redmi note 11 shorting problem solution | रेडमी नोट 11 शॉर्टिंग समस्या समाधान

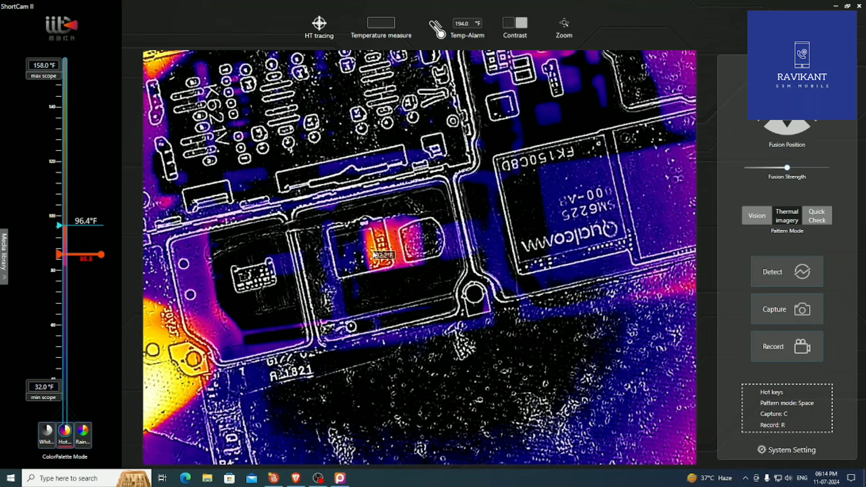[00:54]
On screen: scale top 158.0°F, scale bottom 32.0°F
तो आप देख सकते हैं ये चार्जिंग ऐसी यहाँ पे हीट हो रही है।
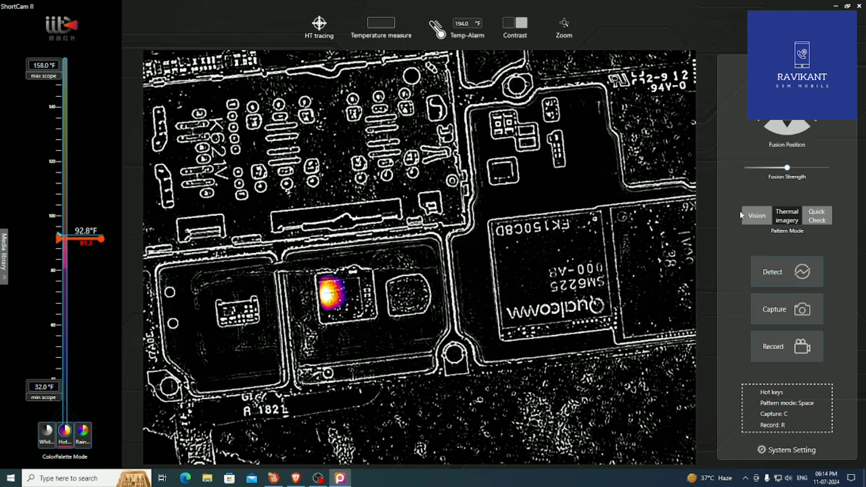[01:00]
On screen: scale top 158.0°F, scale bottom 32.0°F
अभी चार्जिंग केवल कनेक्ट नहीं किया, सिर्फ हमने पावर सप्लाई पे कनेक्ट किया और ये चार्जिंग ऐसी हीट हो रही है।
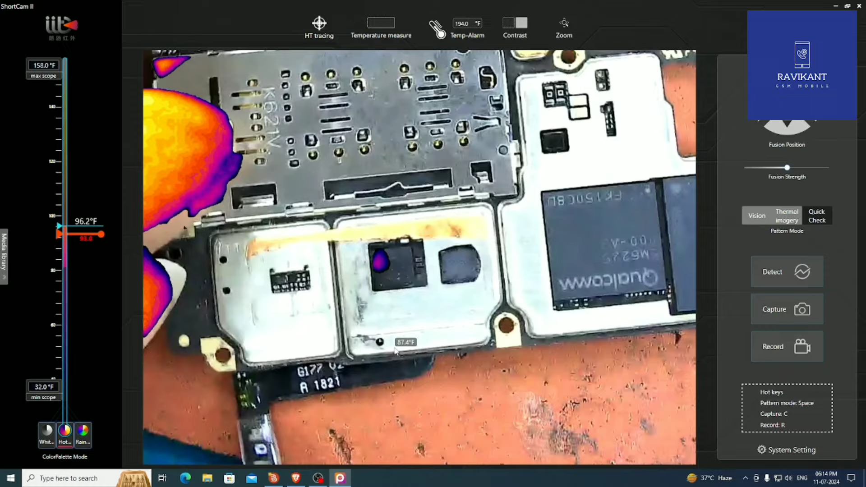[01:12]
तो एक बार हम ये निकाल के फिर चेक करते हैं।
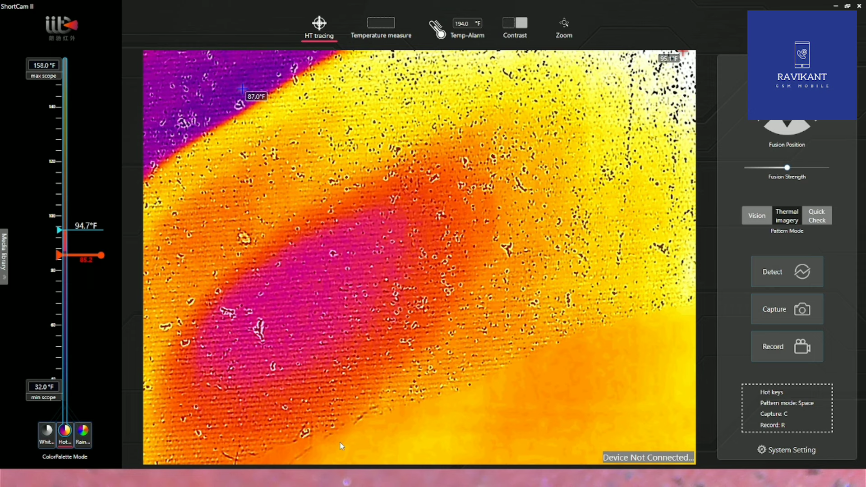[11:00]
On screen: scale top 158.0°F, scale bottom 32.0°F
एक बार मैं पावर केबल कनेक्ट कर देता हूँ फिर आपको दिखेगा। तो देख सकते हैं यहाँ मैंने इसको वोल्टेज दिया है और ये देखिए इसे नेटवर्क ऐसे हीट हो रही है नीचे की तरफ।
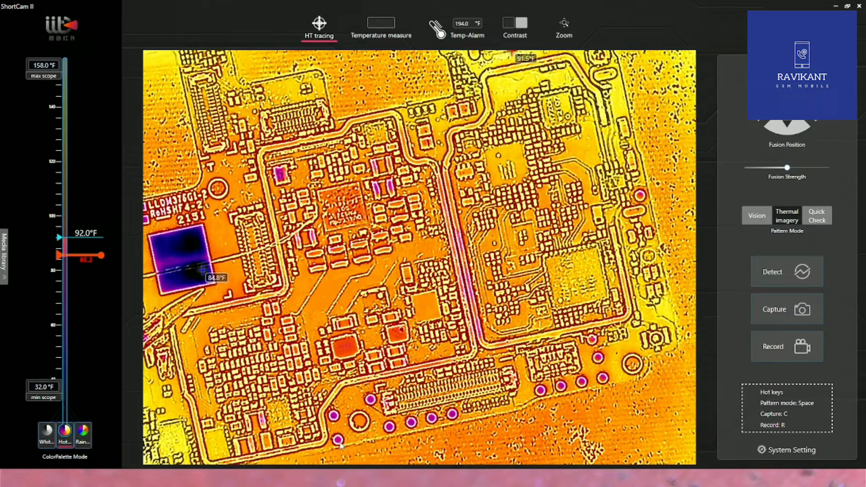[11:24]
On screen: scale top 158.0°F, scale bottom 32.0°F
फिंगर से टच करने में बिल्कुल भी पता नहीं चल रहा है कि ये हीट हो रही है, लेकिन ये हीट हो रही है।
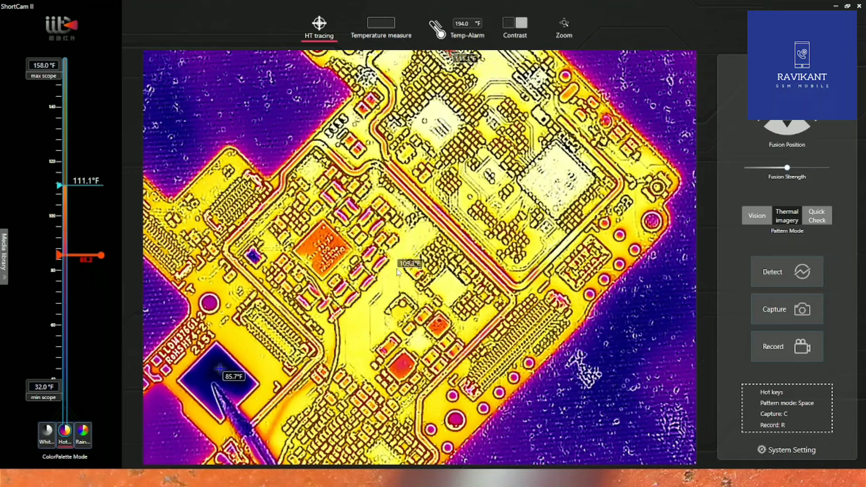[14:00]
On screen: scale top 158.0°F, scale bottom 32.0°F
तो एक बार बोर्ड को हमने पलट दिया है तो देख सकते हैं इधर कुछ भी हीट नहीं हो रहा, कोई आइस वगैरह।
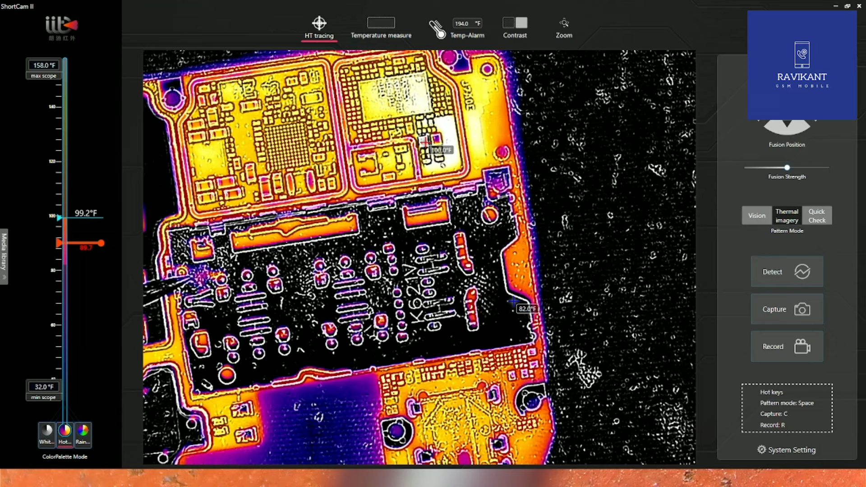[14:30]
On screen: scale top 158.0°F, scale bottom 32.0°F
ये देखिए नीचे पीछे की तरफ बोर्ड बोर्ड ही गर्म हो रहा है, तो यानी जो हमारी जो बैक साइड IC है उसी में प्रॉब्लम है।